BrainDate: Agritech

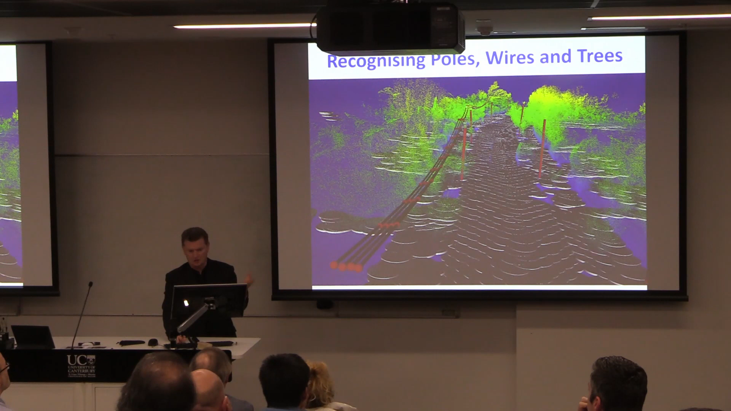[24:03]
It's very sparse, but still accurate depth values for example, vegetation enroachment on wires and trees and other things. In aquaculture, we're by far the most advanced in New Zealand in automating